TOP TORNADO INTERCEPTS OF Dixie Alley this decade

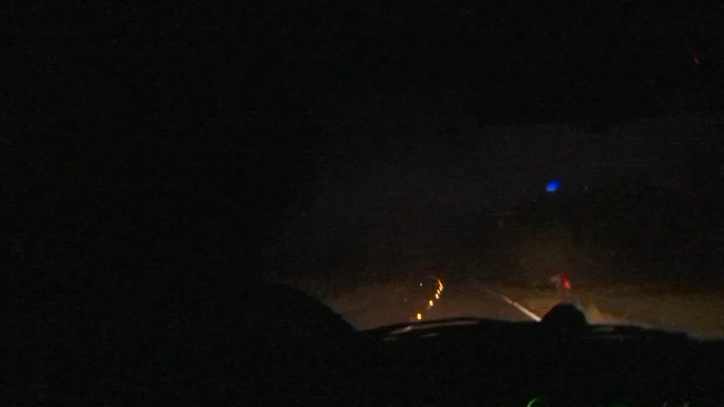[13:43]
See it? Right up there. Go, go, please! Please, Bobo. It's northeast of us.